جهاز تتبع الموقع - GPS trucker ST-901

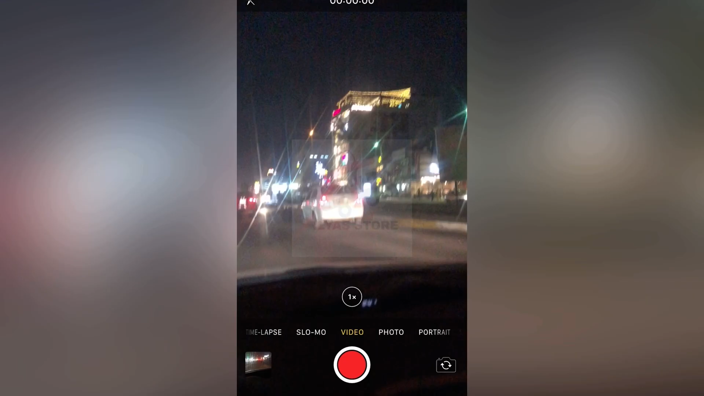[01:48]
هذا مثل مطعم هابيتايم مثل ما تشوفون على الخريطة احنا قريبين على هابيتايم شكراً